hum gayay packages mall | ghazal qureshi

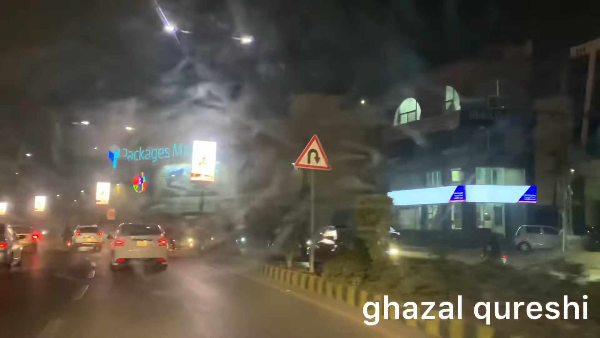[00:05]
بھی خیریت سے ہوں اچھا جی رات کا وقت ہے ہم بچوں کو لے کے تھوڑی سی آوٹنگ کرنے کے لیے
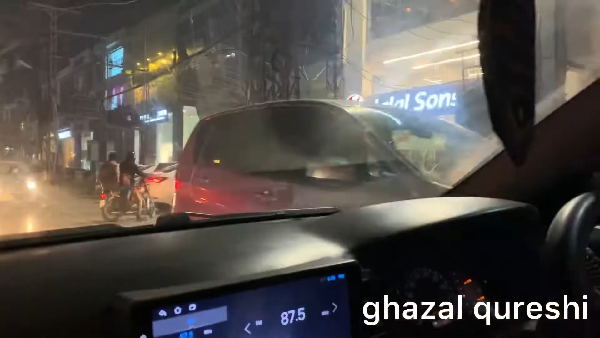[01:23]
مگر بس جلال سنز تھا کہ ملنے کا نام ہی نہیں لے رہا تھا فائنلی مجھے یاد آیا کہ وہ ایج کریم بخش کے ساتھ تھا سب ہم روکیں گے یہاں گاڑی اندر
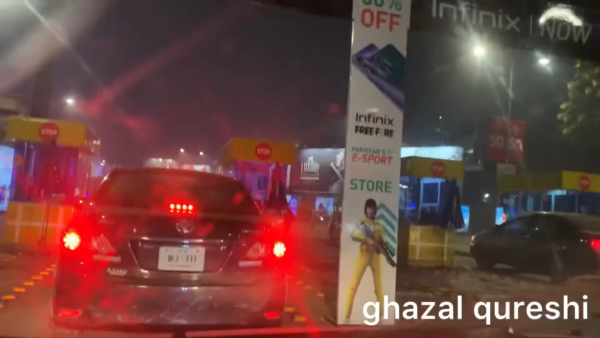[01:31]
سے لائیں گے بریڈ اور پھر پہن جائیں گے پیکجز مال یہ آ گیا جی پیکجز مال یہاں پہ ہم گاڑی چیک کر آنے کے بعد پکڑیں گے
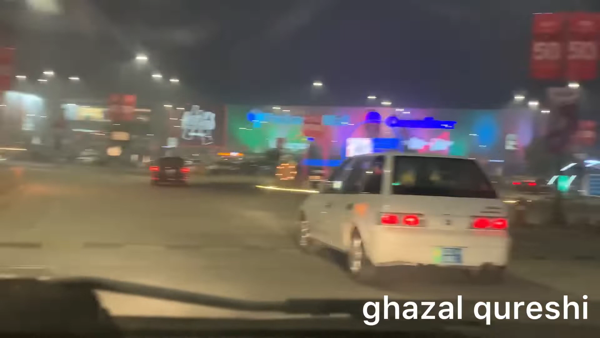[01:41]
ٹکٹ اور اندر جائیں گے بہت ہی ویل دیکوریٹڈ تھا اور کوئی شاپنگ فیسٹیول گالا ٹائپ چیز چل رہی تھی اور باہر سے ہی دیکھ کے پتا